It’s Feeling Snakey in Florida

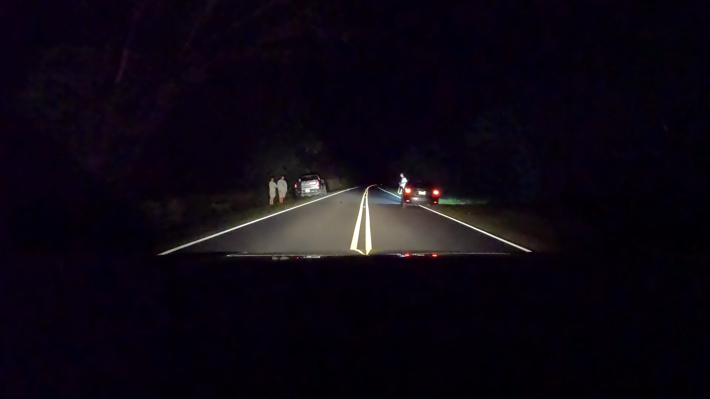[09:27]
oh burmese python that's what's up you guys mind if I just share your find